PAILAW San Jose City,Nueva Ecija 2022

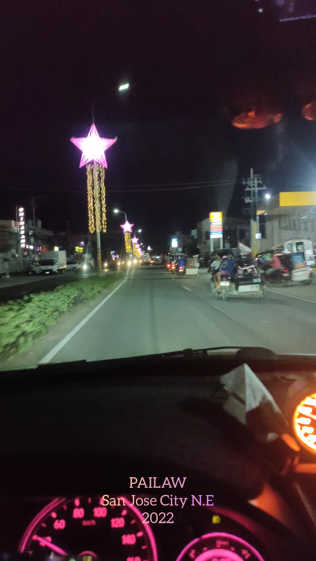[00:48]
Pagkita naman mga pailaw. Pink naman yung motif nila ngayon. Pink.
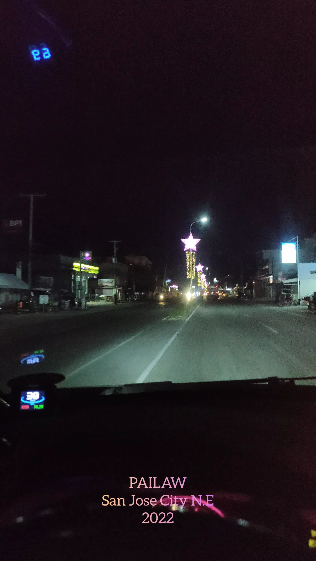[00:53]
Walter Mart. Walter Mart sa Luce. Madalas nababalita lagi ito eh. Yung sa Luce City. Pag nagte-trending yung sa mga pailaw. Meron din dito sa Pagasa. Dito yung sa sports complex namin. Pagasa gym.
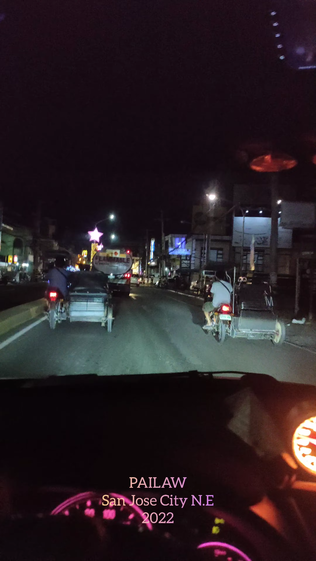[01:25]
Pailaw. Tignan natin yung sa munisipyo. Yung yung pinakabongga dito eh.
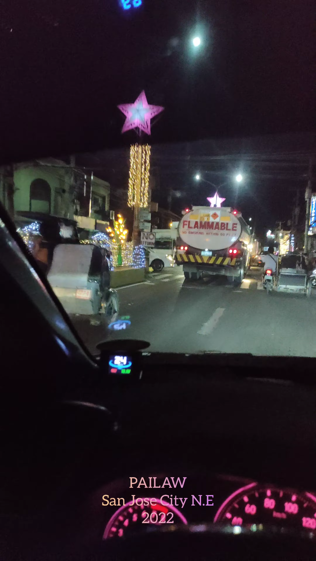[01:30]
Saka dito sa public market. Ayan. Dignan natin. Ayan sa gitna oh. Pastigong. Solid. Yun oh. Ay napakaumangas. Ganda ng pailaw. Ayan oh. Ganda.
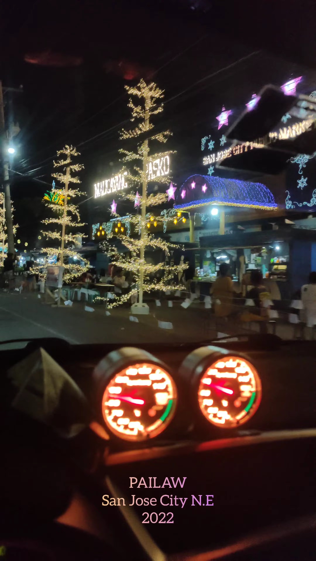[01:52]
Oh. Solido. Ayan oh. Manigong bagong taon. Maligayang Pasko. San Jose City Public Market. Ang pura mo na ito oh. Pailaw mo no.
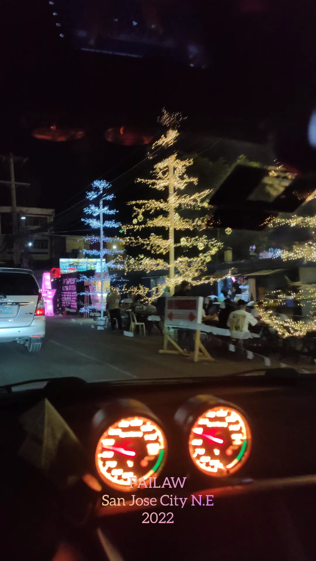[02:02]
Ayan oh. Ang ganda oh. Ayan.
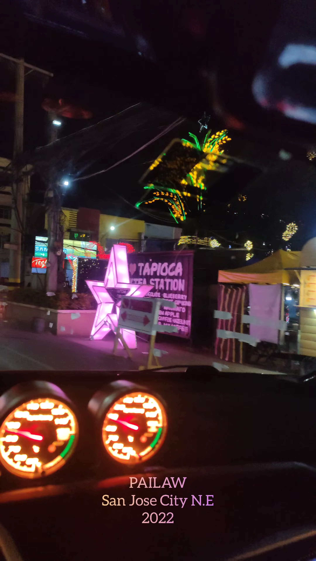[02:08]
Trending na naman ang San Jose City.
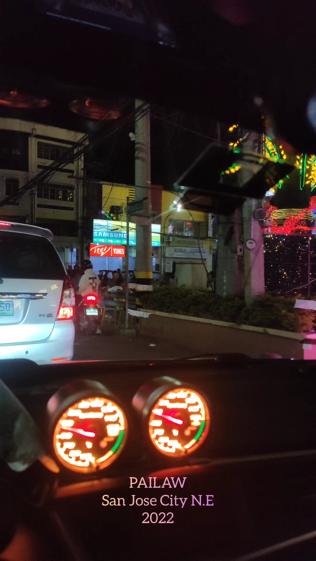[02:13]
Ganda nung motif nila ngayon no. Pink.
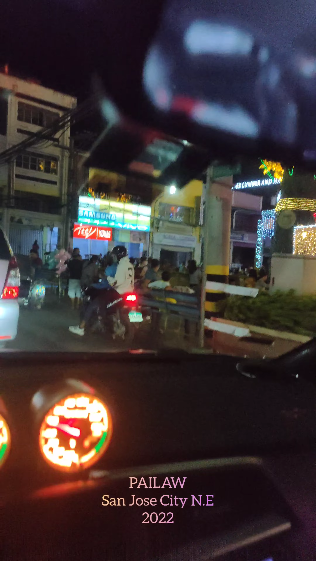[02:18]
Tapos pinaka pinaka mga additional na ilaw eh. white sa akin.
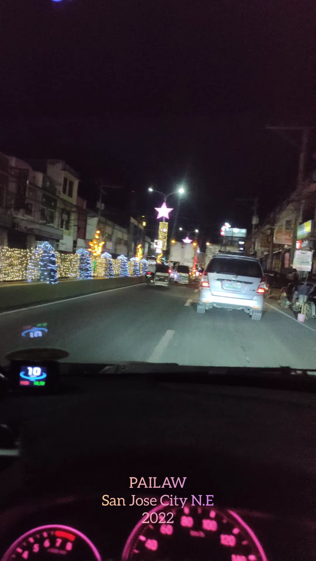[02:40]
Pinakamangas dito sa sanus eh. Ayan oh. Ganda. So solid oh. Si Boson eh. Ayan. But wait. But wait. there's more. Nak na po tala pa English pabigla. Traffic eh.
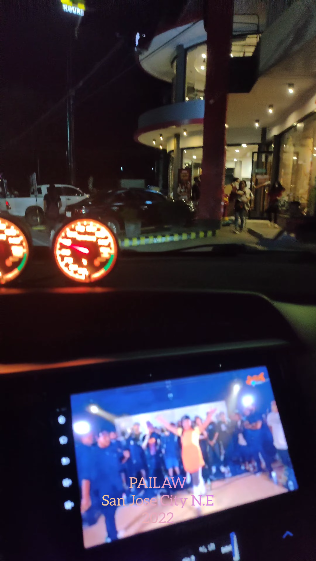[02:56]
Ayan. Digyan nyo yung dito sa may munisipyo. Folks muna natin kasi traffic.
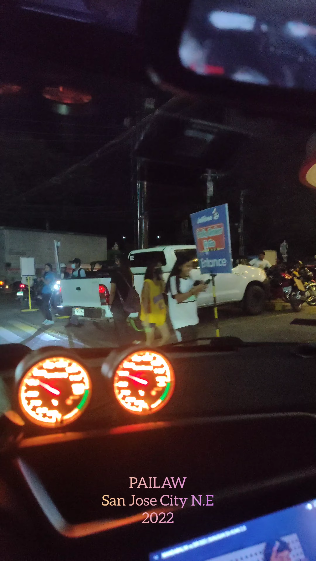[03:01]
Ayan na. Malapit na tayo. Si Manda Bali. Folks muna ako na eh folks mo. Ayan. Oh. Wala pa yung simbaan.
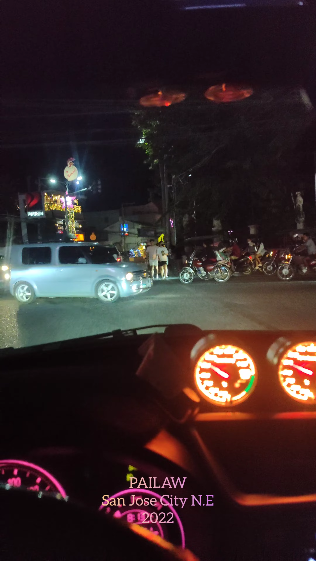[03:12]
Kasi etong simbaan. Sakon pa ito bubuksan eh. Oh. Pinastop pala yung. Ano ba?
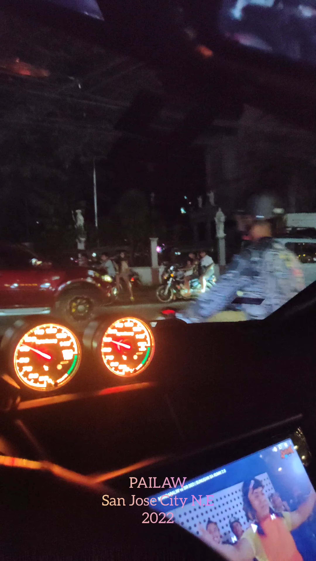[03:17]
Ay. Gagulo naman pala ng enforcer eh. Pinastop tayo nung kabila. Eto naman.
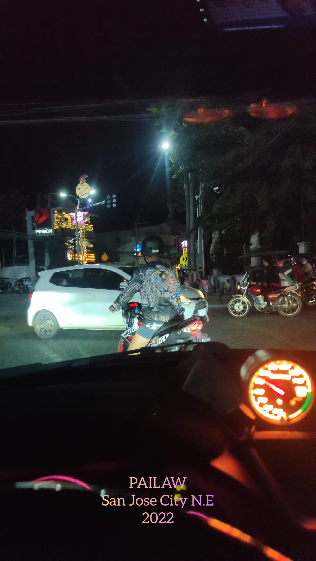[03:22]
Pilapag oh.
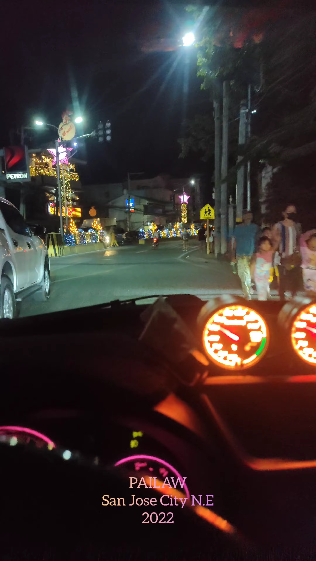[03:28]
Wala pa pala itong sa simbaan kasi konfene eh. Sa December pa yung bubuksan. Pero yung dito sa pag-asa.
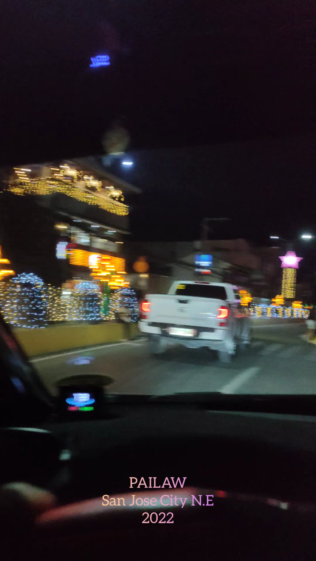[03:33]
Ay pag-asa sa Keggeg. Bubuksan na yun. Ayan.
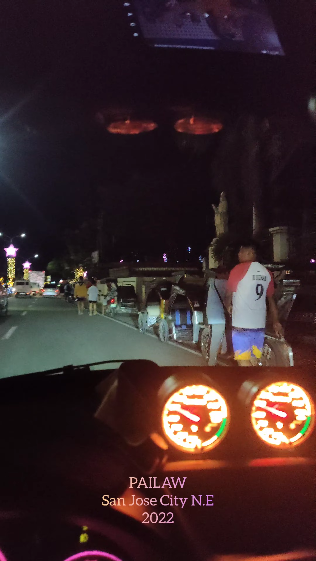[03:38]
Ito makikita nyo na yung solid dito. Attraction din na lagi pinupuntahan eh.
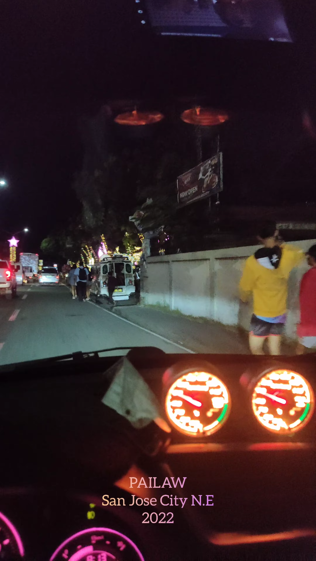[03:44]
Ito yung pinaka-cathedral namin oh. Ayan.